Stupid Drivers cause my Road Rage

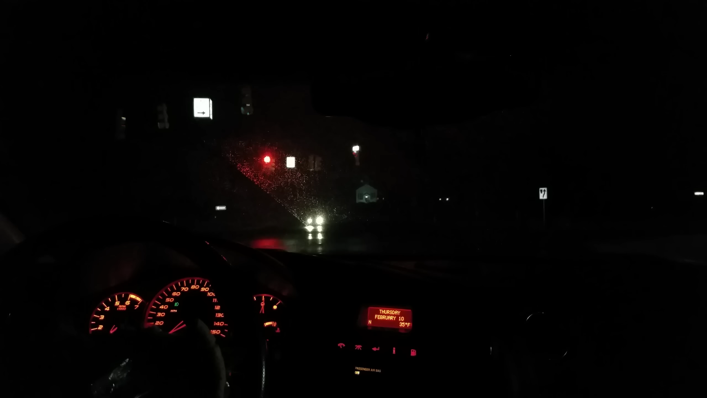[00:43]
what the fuck was that you guys just see that shit that guy literally ran right through that red light
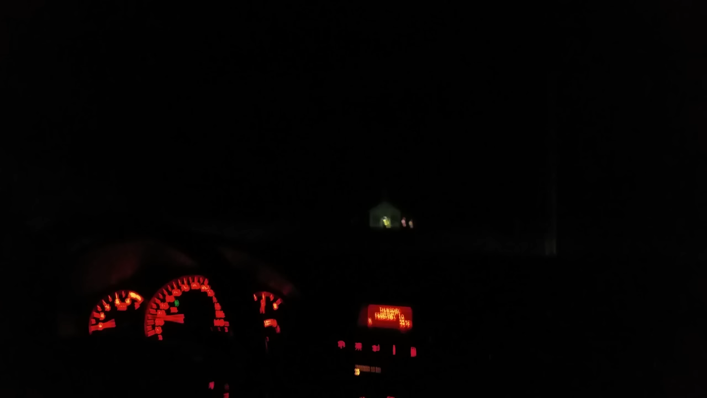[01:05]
because his side wouldn't have been green until my side was green because both sides